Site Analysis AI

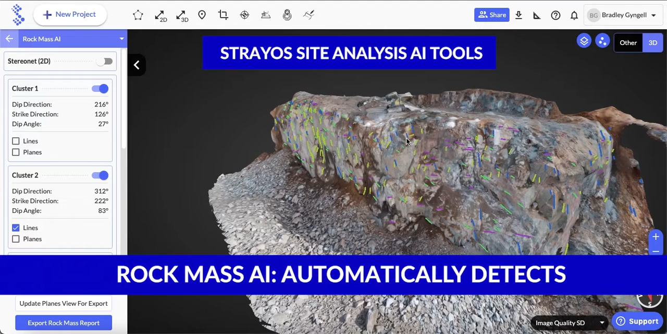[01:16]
This automatically detects and clusters joints and bedding planes
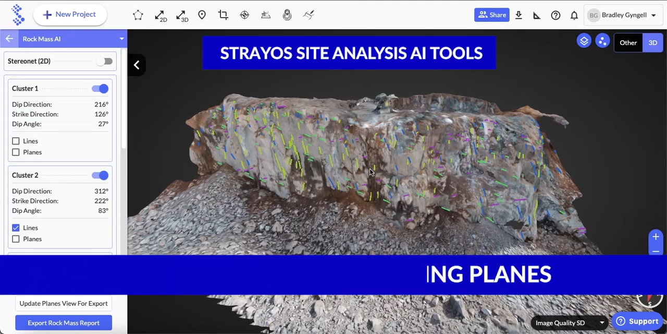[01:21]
to map out the rock mass structure of a bench or a hull site.